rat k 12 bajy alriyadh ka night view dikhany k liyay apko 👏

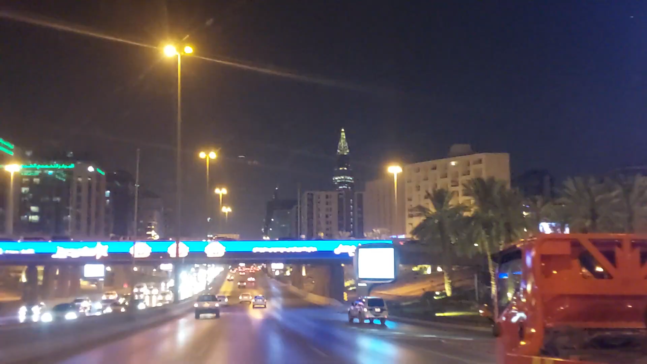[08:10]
گائز یہ دیکھیں گائز گائز وہ دیکھیں گا بھی اس کے پیچھے ہیں کینگڈم ٹاور گائز کم دے ہیں کم دے ہیں کم دے ہیں گائز اس کے اندر فوٹبال ہے ابھی گائز آپ کو میں گینگڈپڈاور پہ دیکھاتا ہوں
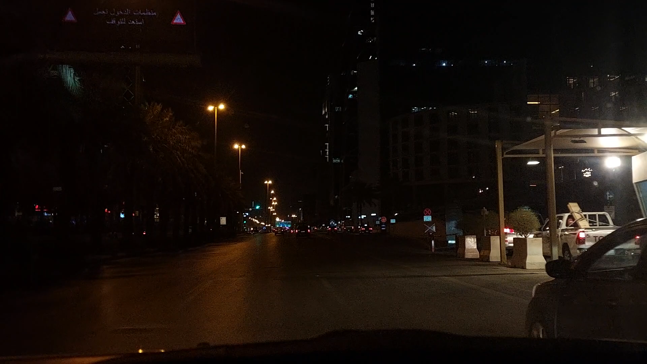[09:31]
گائز یہ رہی بیلڈنگ آپ چک کریں یہ والی بیلڈنگ آپ چک کریں
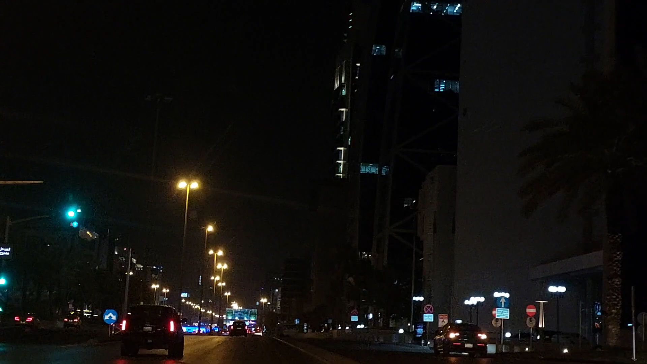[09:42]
کم آگا ہی ہیں گائز شاید بیلڈنگ آپ چک کریں گائز ہے
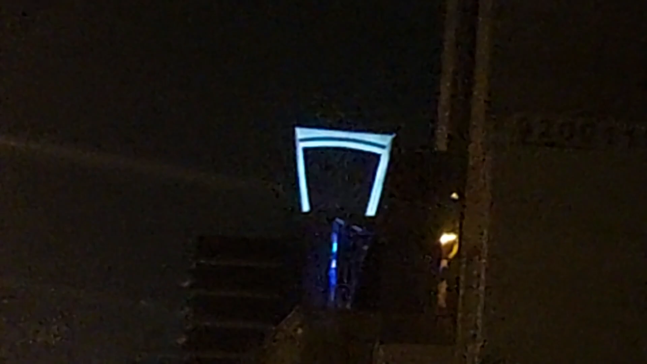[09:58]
گائز وہ رہی ہیں اگر آپ کا کیونک پر بیلڈنگ آپ چک کریں کریں یہ
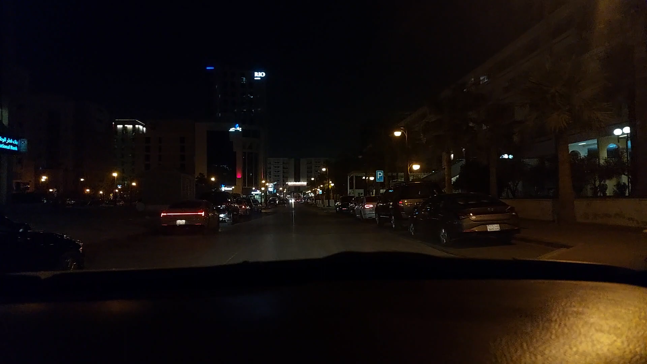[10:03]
بیلڈنگ آپ چک کریں روڈ کے سائٹ پر کیا کمال کی لائٹس ہیں بہت مدار ہے
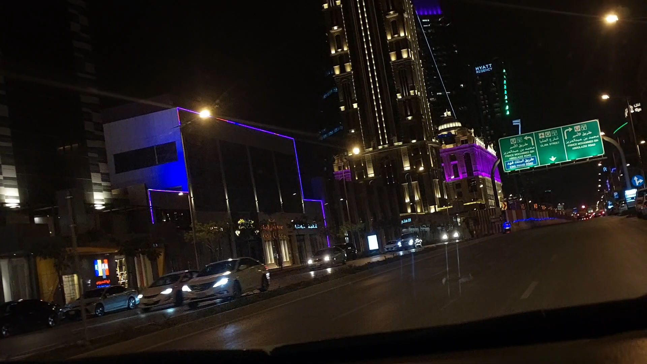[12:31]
دیکھ کنی پیاری لائٹ ہیں اس طرح اس شوق